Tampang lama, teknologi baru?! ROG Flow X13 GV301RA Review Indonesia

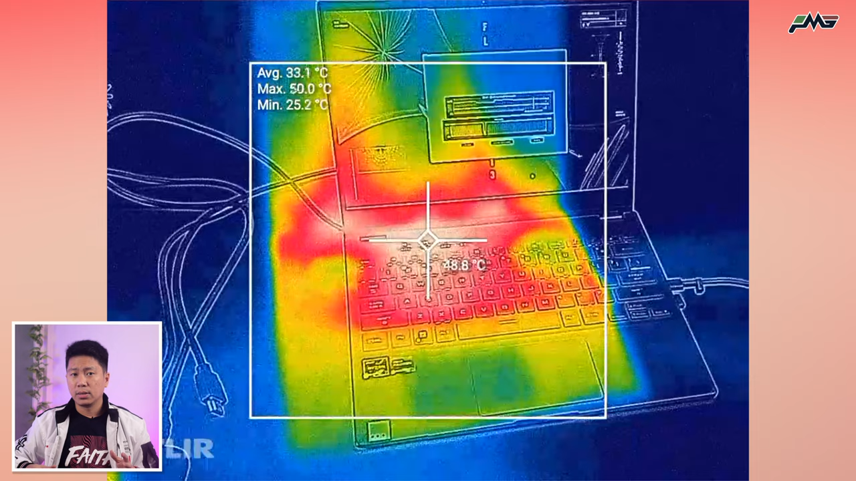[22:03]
On screen: max 50.0°C, min 25.2°C
dan kalau untuk area sekitar keyboard, maka panasnya ini terfokus pada area sekitar engsel layar. Hal ini disebabkan oleh karena letak dari ventilasi exhaust fan-nya,
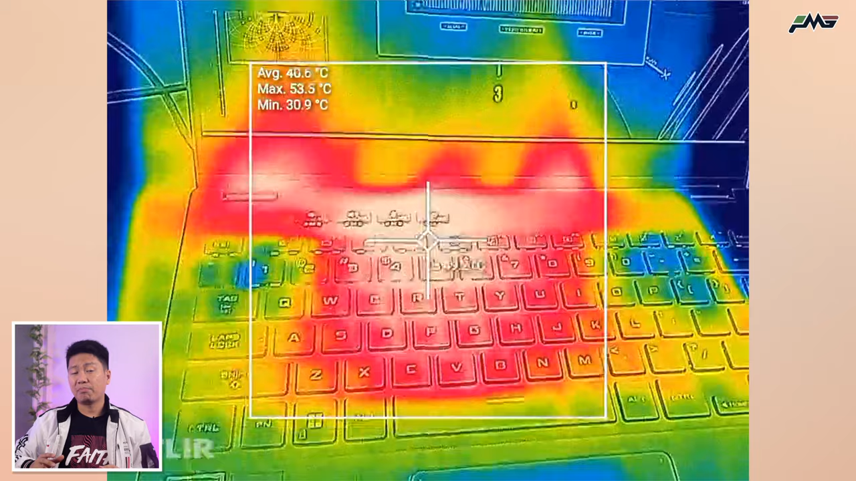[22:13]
On screen: max 53.5°C, min 30.9°C
di mana di area ini memiliki panas rata-rata di 40,8, dengan titik terpanas yaitu di 53,8, dan terendah di 31,9 derajat celcius.
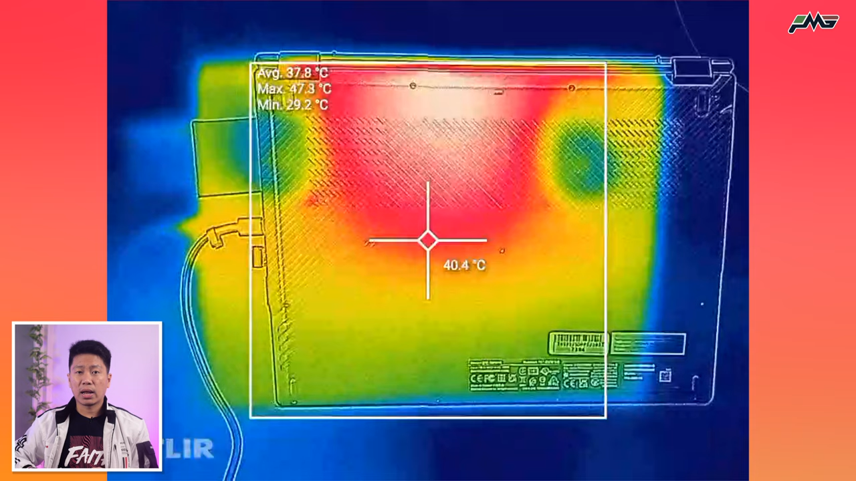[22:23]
On screen: spot 40.4°C, max 47.3°C, min 29.2°C
Sedangkan dari sisi bawah laptop, titik terpanasnya itu berada di area spot yang sama dengan sisi atasnya, yang menjadi tempat keluarnya akan udara panas.
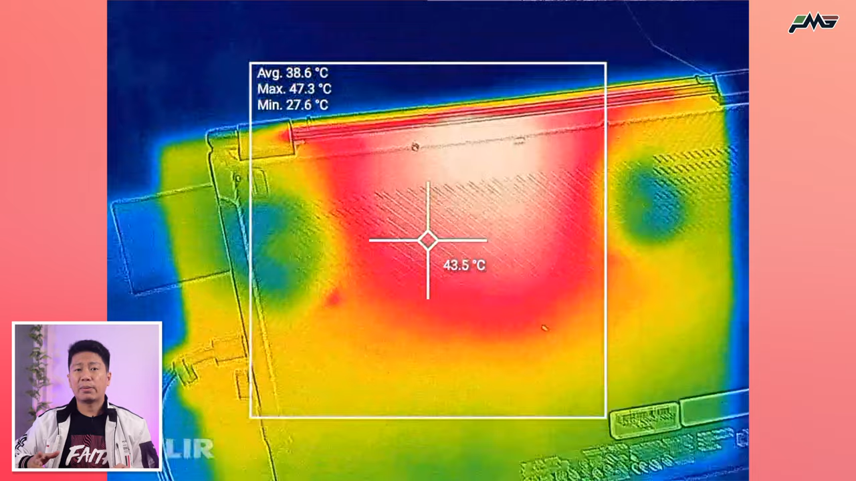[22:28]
On screen: spot 43.5°C, max 47.3°C, min 27.6°C
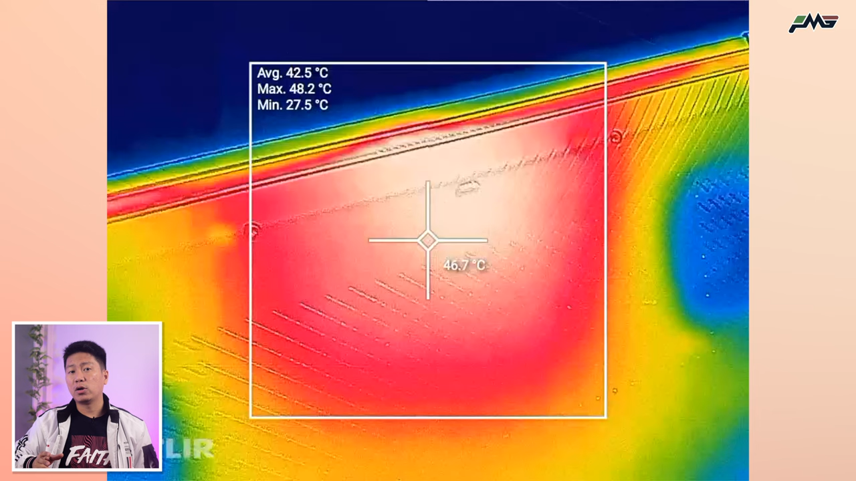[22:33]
On screen: spot 46.7°C, max 48.2°C, min 27.5°C
Di area ini sendiri memiliki panas 39,2, dengan titik terpanas di 47,9, dan terendah di 31,6 derajat celcius.